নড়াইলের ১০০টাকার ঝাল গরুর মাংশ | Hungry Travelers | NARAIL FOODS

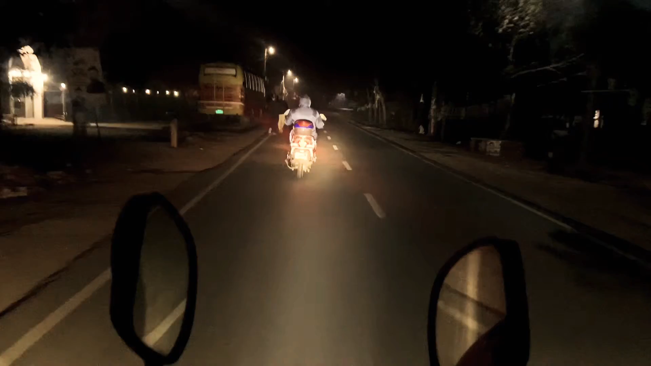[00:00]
আসসালামু আলাইকুম গাইস, কেমন আছেন সবাই? আশা করি সবাই অনেক ভালো আছেন, আর অনেক ঘুরতেছেন আর অনেক খাচ্ছেন। ঠিক আছে, তো এখন বাজে রাত প্রায় 9:30। আমরা এখন নড়াইল শহরে বের হয়ে পড়লাম আজকে রাতের বেলা।
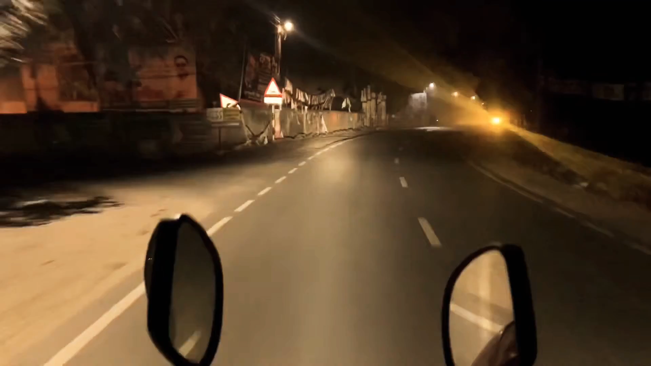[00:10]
কোথায় নেহেরি পাওয়া যায়? আমরা নেহেরি খাওয়ার উদ্দেশ্যে ঘুরতে বেরোয়েছি, আর রাতের শহরটাই একটা ছোট মোটরসাইকেল রাইডিং হয়ে যায়। রাতের শহরটা কেমন লাগে, সো ভিডিওটি এনজয় করুন।
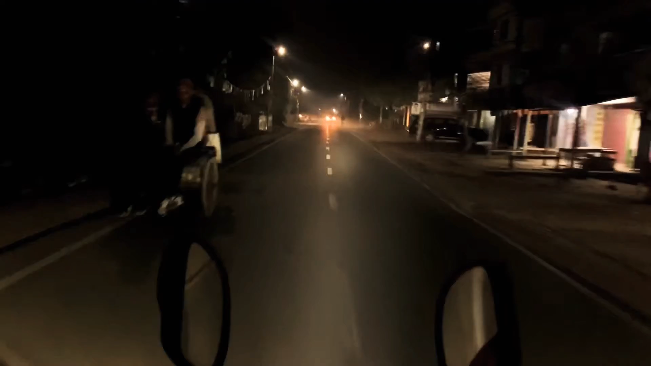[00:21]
এখন আমরা যাব হচ্ছে মালিবাগে, ওইখানে একটা খান জাহানের নতুন হোটেল আছে, ওখানে নাকি নেহেরি পাওয়া যায়।
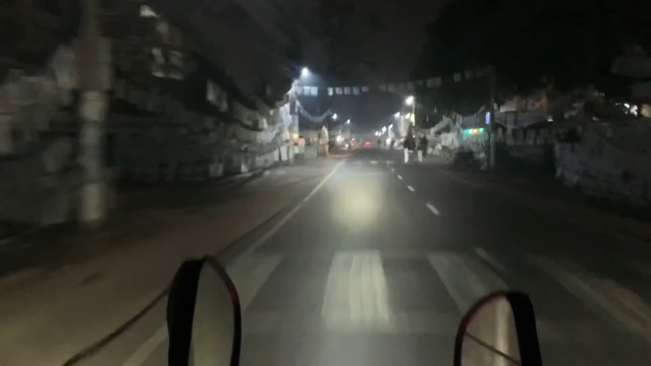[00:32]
আমি ওদের ফুড পান্ডায় দেখছি যে নেহেরি পাওয়া যায়। সো আমরা এখন নড়াইলের চিত্রা ব্রিজের উপর দিয়ে যে চোর রাস্তা, এখন আজকে নির্বাচন ছিল আমাদের, এই জন্য খুব ফাঁকা আছে।